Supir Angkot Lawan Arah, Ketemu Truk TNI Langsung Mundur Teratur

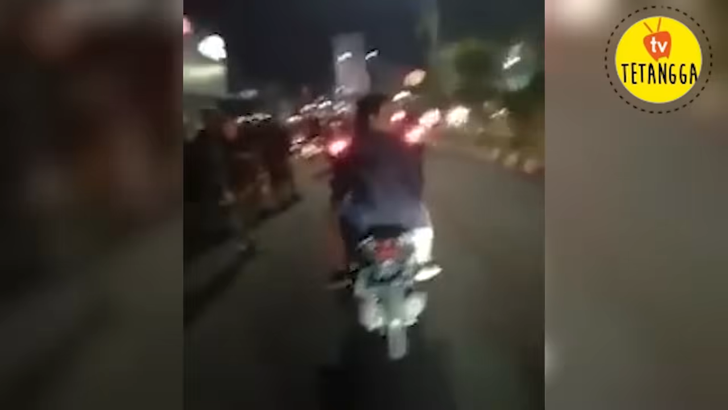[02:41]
dengan cekatan Bapak TNI langsung menarik baju pemuda tersebut karena mau kabur gayanya sebelum ketangkep si ini udah kayak penguasa jalanan gebar-gebar motor di jalan ramai serta di depan anggota TNI yang lagi bertugas ini jadi pelajaran yang berharga nih buat dia karena kejadian ini nggak bakalan lupa seumur